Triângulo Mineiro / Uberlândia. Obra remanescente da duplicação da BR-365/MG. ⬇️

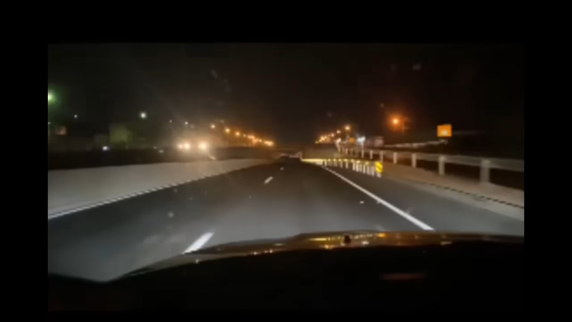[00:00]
Vamos ver a Dudu Tayamã aqui, ó Tá prontinho, ó Prontinho, eu acho que uma inaugura terça-feira, dia 31 de agosto A Dudu Tayamã, o Berlândia sai depois do Taba, BR-365 Tá prontinho, moço Prontinho pro medo de inaugurar Ministro Tarcísio Aí que beleza